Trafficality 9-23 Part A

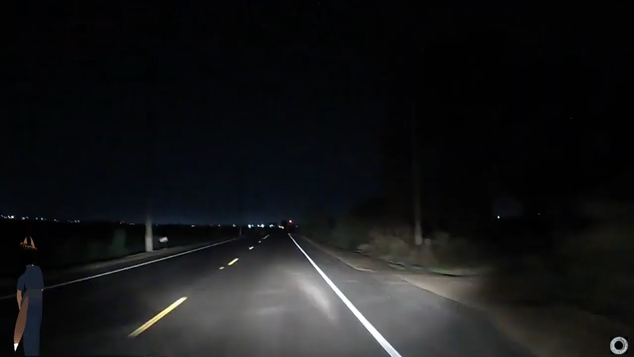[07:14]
Coming. Oh. Whoa, kitty cats. I don't know if they'll show up. Oh, boy, dude. I don't want to not park there. He's far enough away from the tracks. But there are better places to park than right there.